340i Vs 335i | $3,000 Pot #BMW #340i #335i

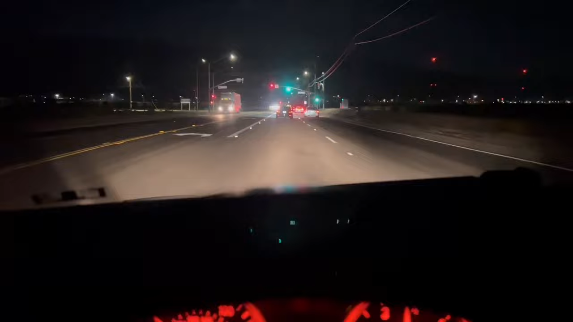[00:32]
I pulled up like 30 minutes late, and I'm like pulling up on all these fools dipping. Let's try and catch up and see what's fucking cracking, see if one of those races is already going down. I fucking missed the beef if that's the case.
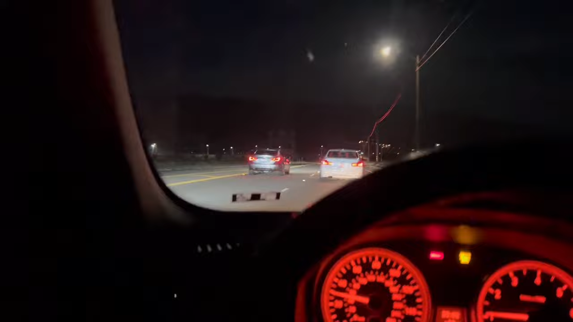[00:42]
What's that? Man, I'm kind of salty with myself. I told myself, like, oh, I'm gonna just get there 30 minutes late, because everybody's always late, runs don't happen on time, you know, like, shit's always behind schedule. But nah, this time they're like fucking, they're on it. Bro's missing taillights.
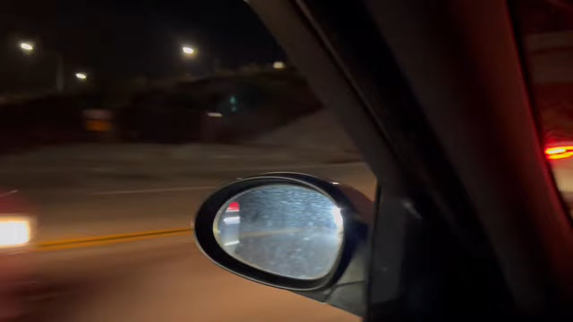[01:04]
I'm recording my A-pillar, oops.
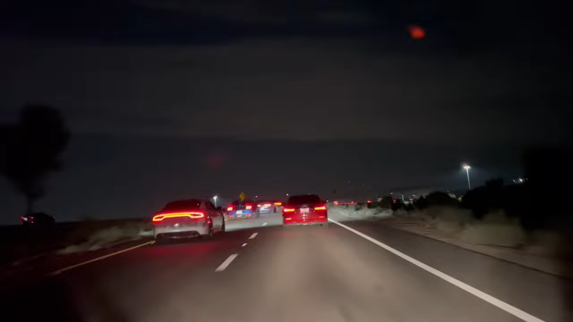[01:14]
Let's go! Just got up the line like hella, that's crazy.
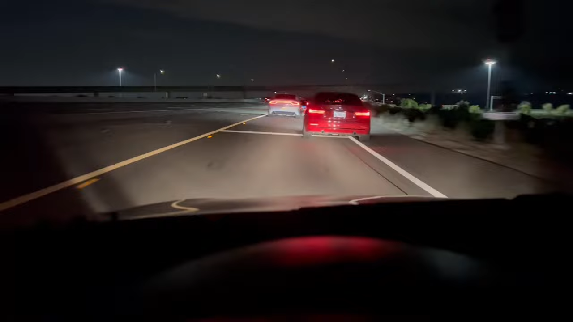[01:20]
All right, I cut the line. I think I got up front. We're gonna see what's gonna happen right now. I'm kinda confused low key. I got here so fucking late. Fuck, that's my fault. All right, I'm on the left side now. Let's see if I can get this race or whatever's going down. Oh, I think they're off. Let's see.